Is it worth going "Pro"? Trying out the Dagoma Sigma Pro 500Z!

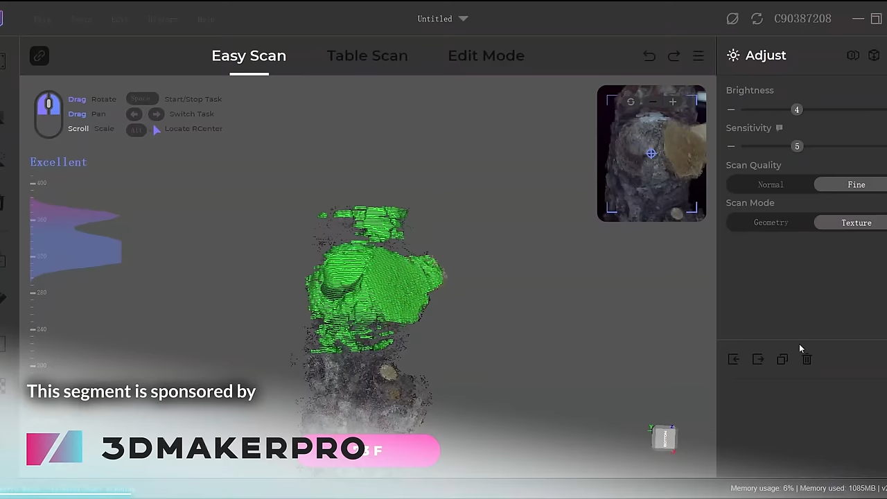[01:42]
Get up to 30 micron accuracy and full-color scans in an easily usable package.
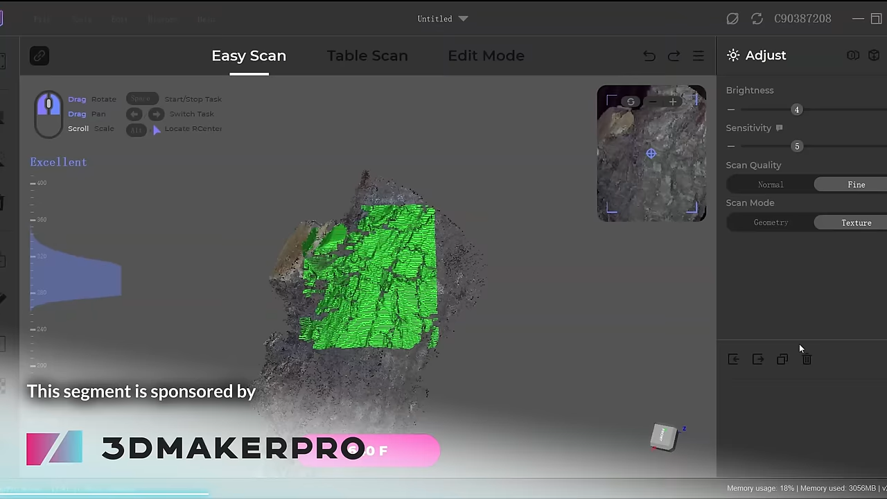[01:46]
The Moose skips the need for tracking markers and produces consistent scan results with the new AI model repair built right into the free JM Studio software.
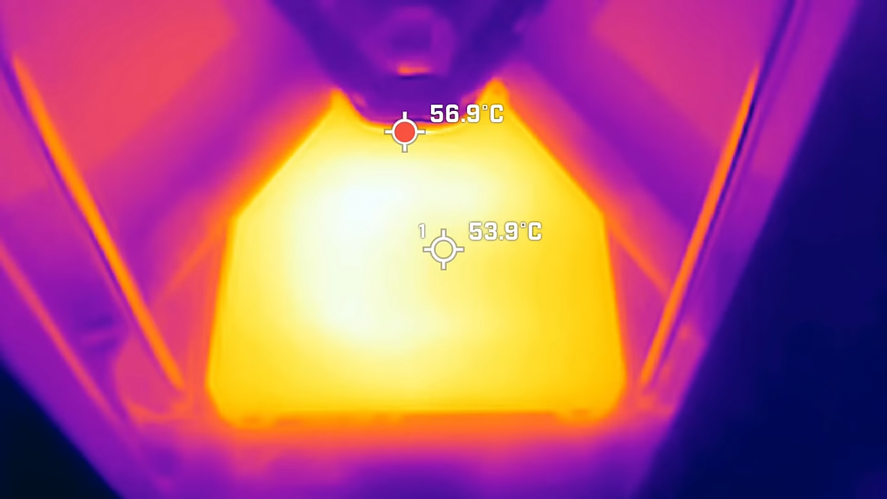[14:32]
On screen: spot 53.9°C, max 56.9°C
So I pointed my thermal camera at it and it's actually not that bad,
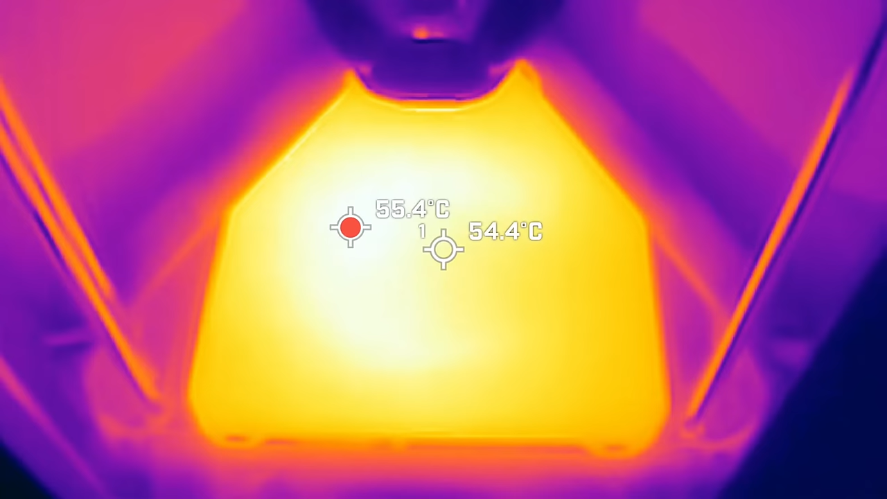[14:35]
it's actually pretty okay, the difference is about 5 degrees between the hottest and the coldest part of the print envelope.